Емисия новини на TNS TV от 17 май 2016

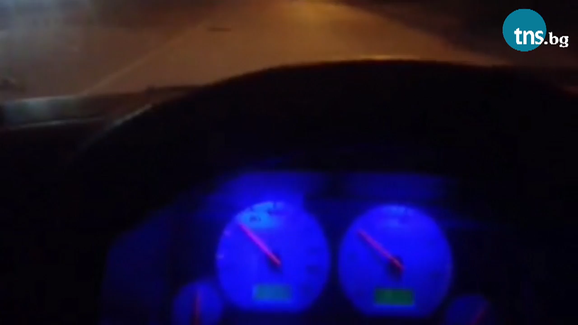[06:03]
Късно с нощи на Пещерско шосе Пътниците са притеснили От високата скорост и непредпазливост на шофьора Който видимо нарушил закона Припомняме ви, че пътната обстановка Вчера бе допълнително осложнена Заради дъждовете